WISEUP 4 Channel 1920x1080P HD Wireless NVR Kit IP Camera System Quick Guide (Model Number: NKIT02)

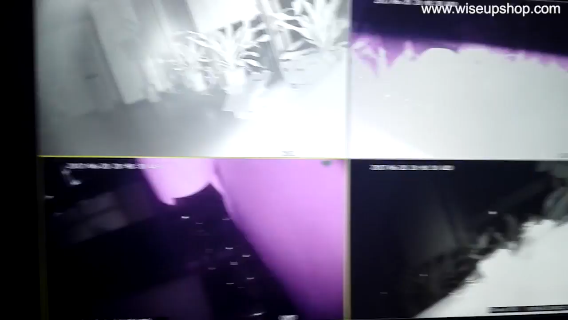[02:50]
Now, I will switch with light and see what the room looks like in total darkness. As I just said, you can view what's happening around your house on your computer display at home.